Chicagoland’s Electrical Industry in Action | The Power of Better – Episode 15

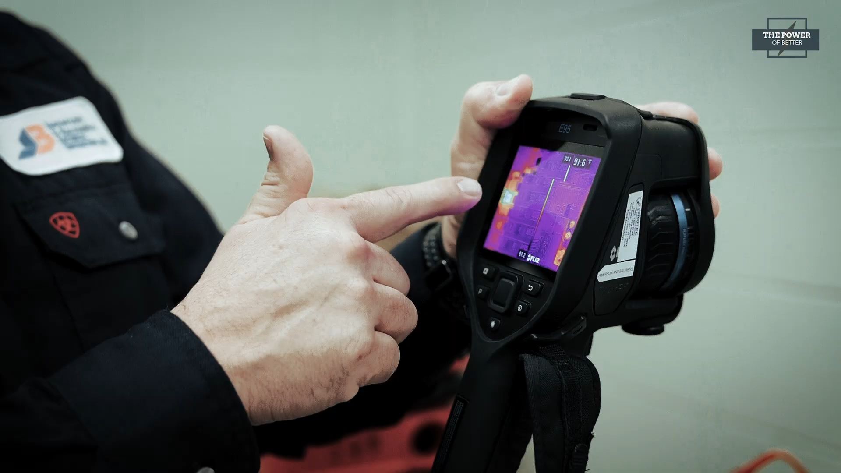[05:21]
Jameson & Bowens also used its infrared and
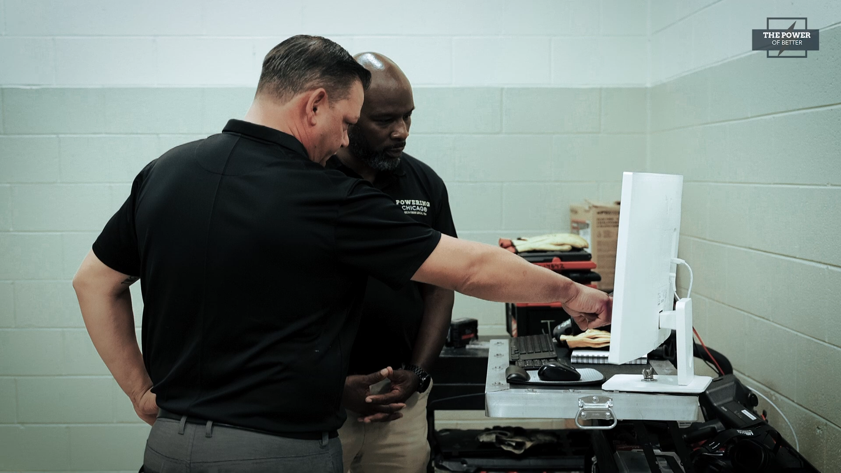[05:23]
other technologies going to each electrical room,
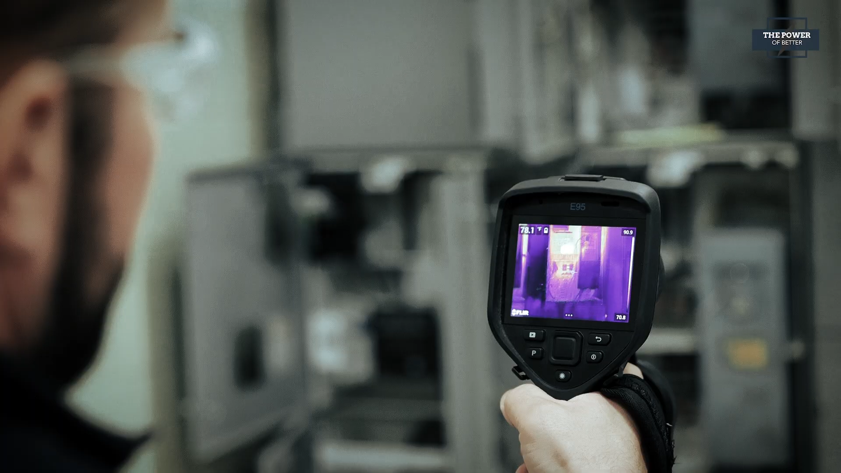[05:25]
scanning for hot spots and unbalanced loads.
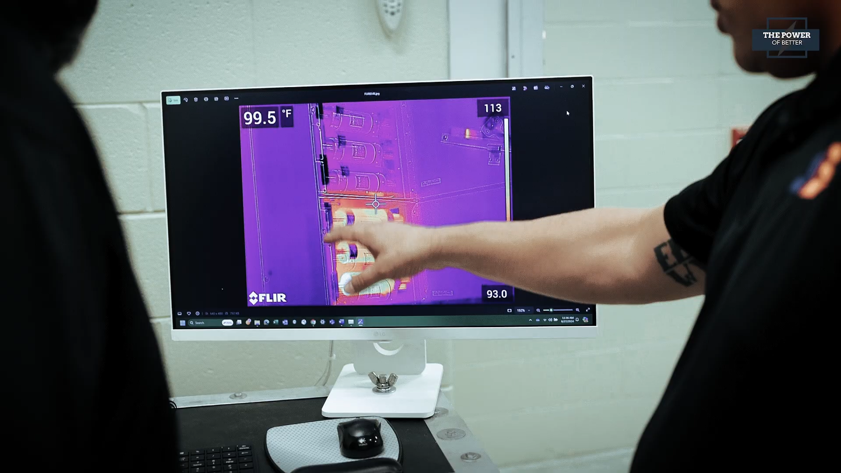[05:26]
On screen: spot 99.5°F
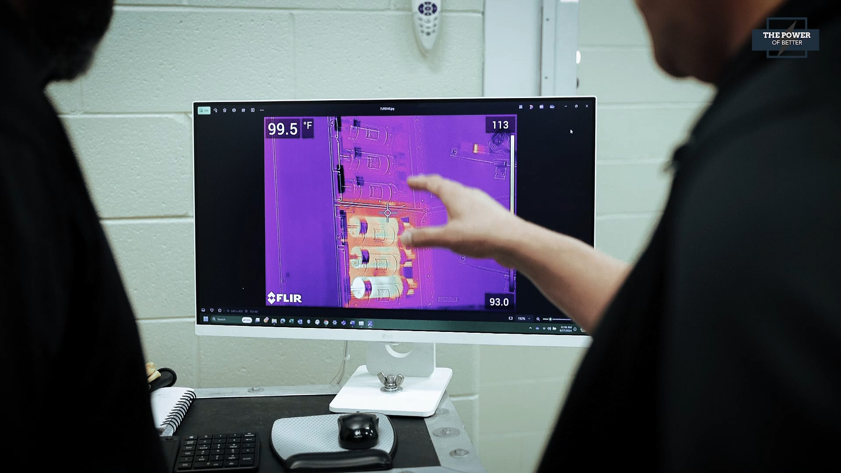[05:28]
On screen: spot 99.5°F
So our guys are using not just infrared technology, we're also using ultrasonic technology.